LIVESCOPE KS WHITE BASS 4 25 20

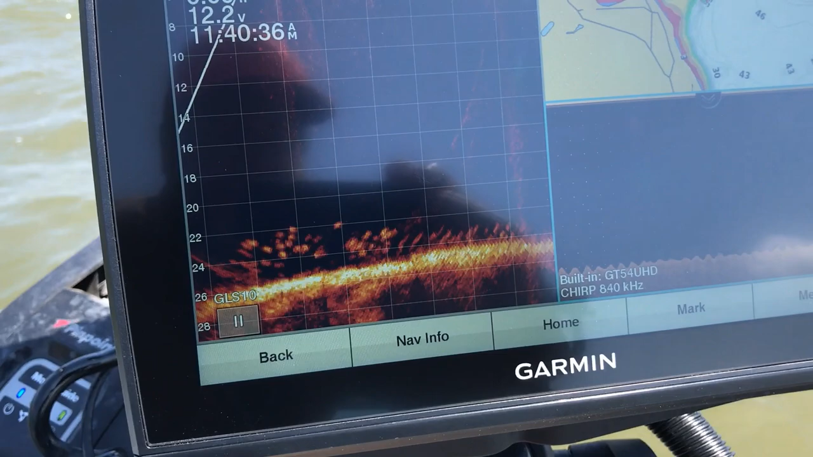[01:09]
That's a school of white bass. At least I can figure out a way to film it when I drop my spoon down there.
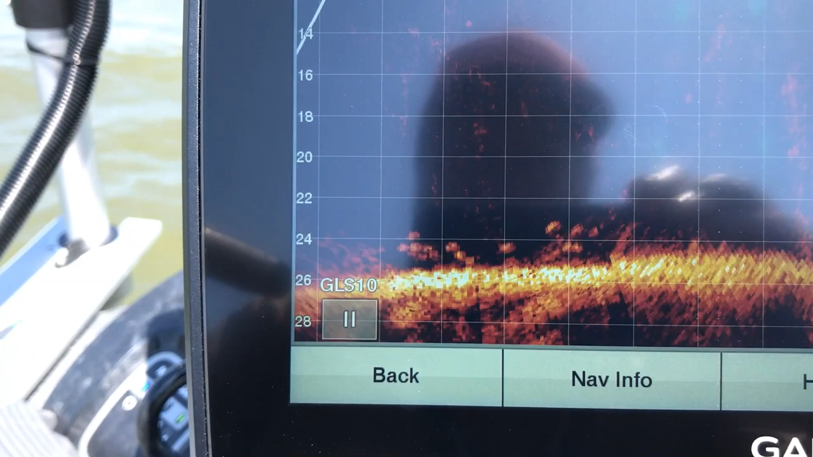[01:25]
I don't know if you guys can see it or not. It's about 15 feet down.